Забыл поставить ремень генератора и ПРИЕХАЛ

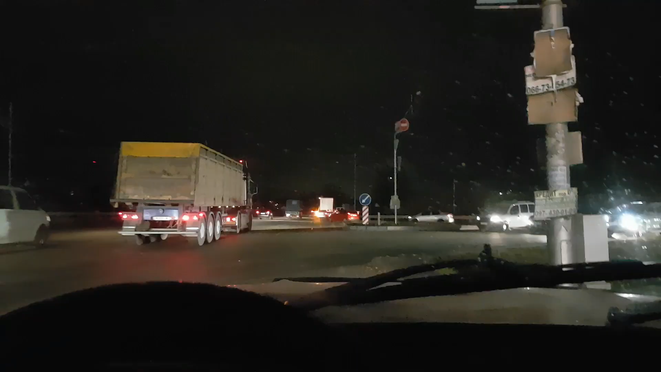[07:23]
Так, ну, стою, не знаю, сколько уже. Часа полтора, наверное. Написал в группу, написал в два соса.
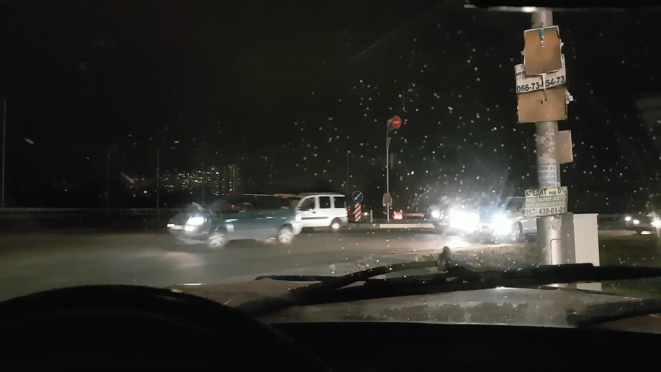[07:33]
Ну, сос, в смысле, в две группы. Блин, не тот уже, конечно. Офроуд пошёл, я её веду. Как-то так.
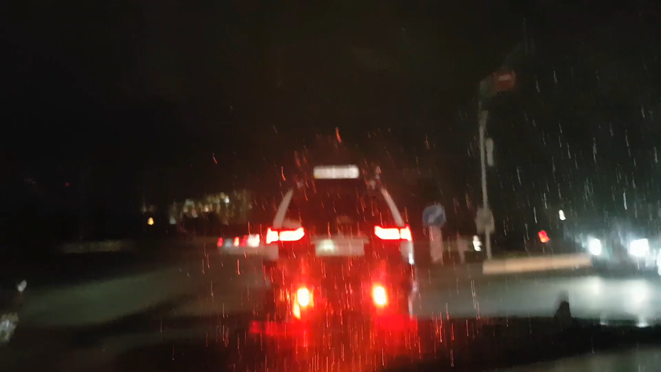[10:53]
Так, опять я на веревке. Опять я на веревке. Уже в темноте. В полной. И тут еще... Злупазлик не тяжелый. На стяжке привязали. Ну, правда, обкрутил несколько раз. То есть стяжка такую роль символическую выполняет на самом деле. Ну, едем. Тут, конечно, долгий поворот будет.
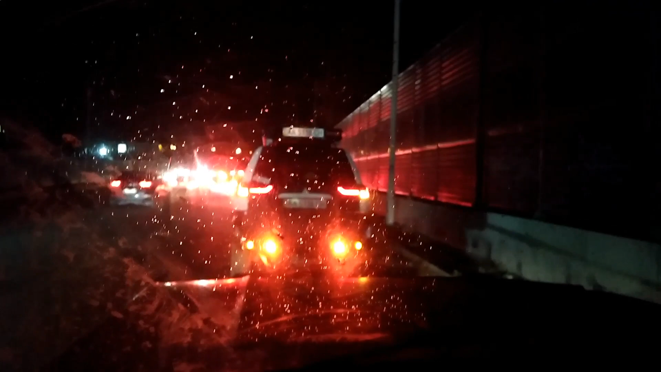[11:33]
Нам со второй не очень удобно будет в таком составе. Да, все. Проехали поворотик. Сейчас уже тут до шоссе. Сто метров осталось. И на стояночку. А завтра уже будем заниматься поездкой туда, куда не доехали сегодня.